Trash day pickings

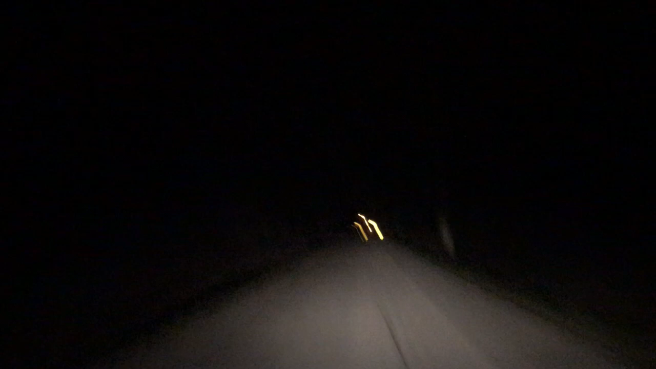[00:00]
right up here around the bend on the way in, I saw some, it's probably a hose on top of this garbage can, but, you know, could have been some aluminum wire.
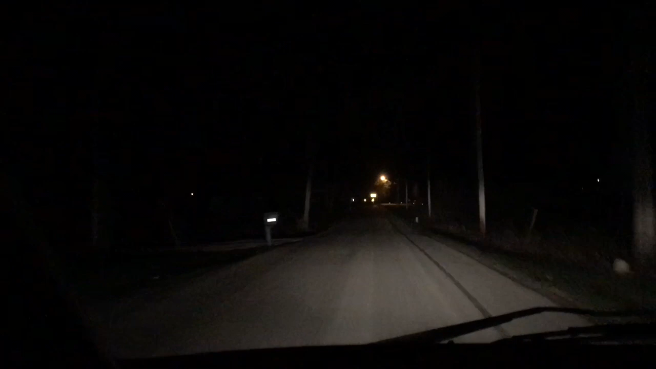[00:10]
I mean, it was really thick. You know, outer dimension was pretty thick, so, and it looks like somebody already got it.
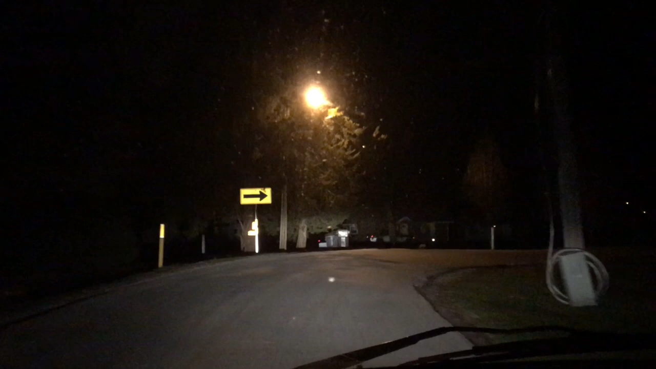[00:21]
It was probably, oh, it's still there. What is that stuff? Some kind of hose.
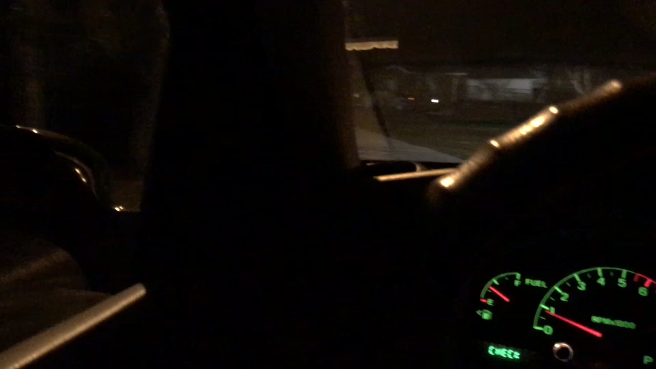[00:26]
I don't know. Let's go take a peeky. They got dogs too here.